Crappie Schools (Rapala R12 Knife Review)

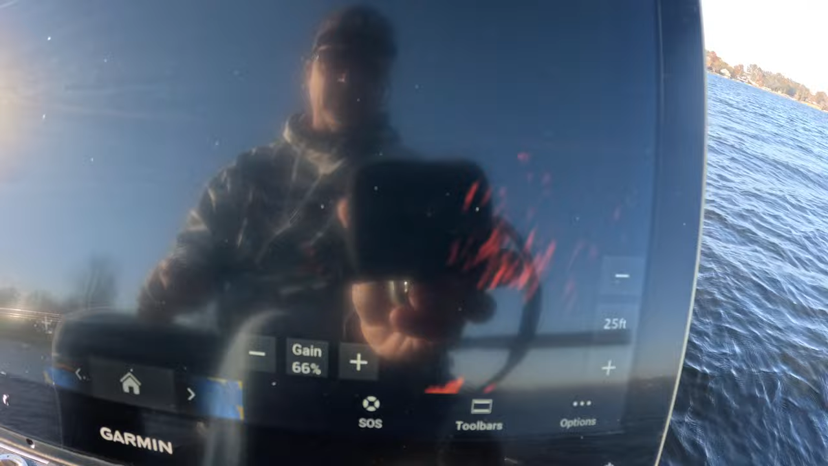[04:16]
to focus in on that top line right there that top line is what i'm most focused in
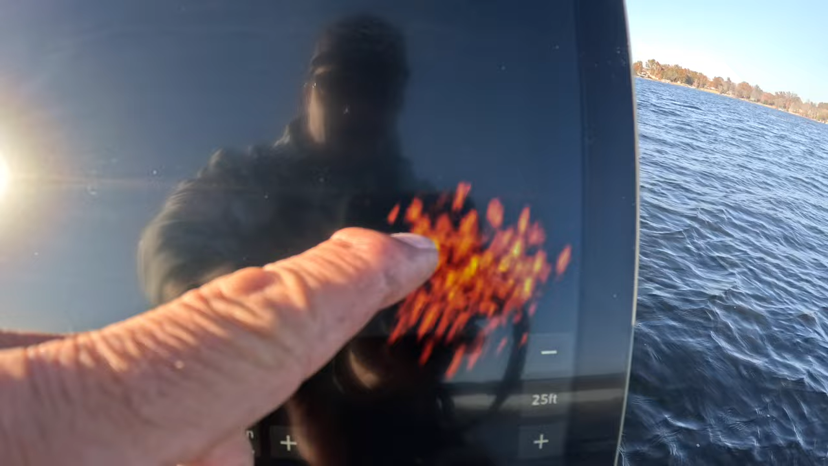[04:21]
on and i try not to go through the middle of it because as soon as you spook them that whole school will move
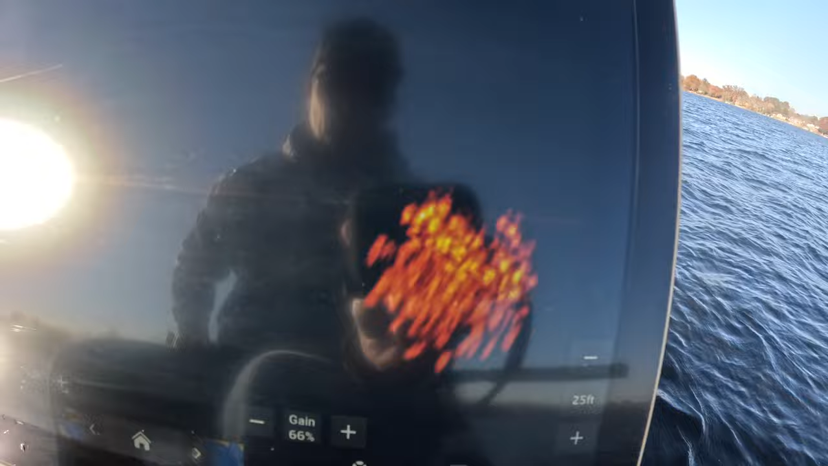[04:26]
all right there's our there's our school right there casting into them should be a pretty good cast there it is right there kind of a little bump feeling it there he comes got him that's how easy it is guys check this out all right bam
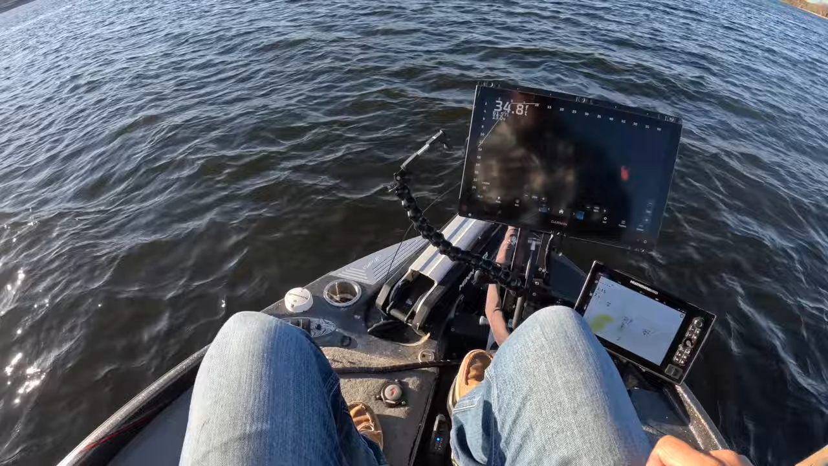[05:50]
all right we just found another school now these are relatively small um they are small i should say they are small they're just they're they're small so they're not easy targets to hit especially if they're moving but this guy here is just gliding so not very not very aggressive um should have a good throw there on that one there it is coming down and again focus is really just about staying on top of them and
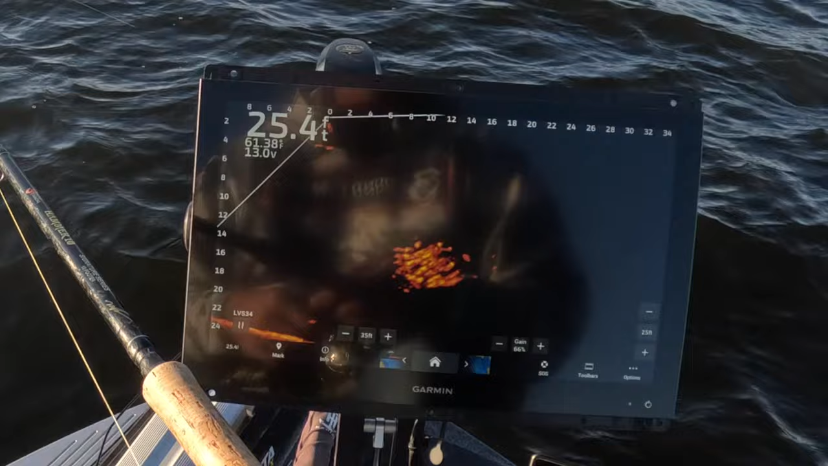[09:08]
never felt the bite played the screen and got a good one right there right there guys boom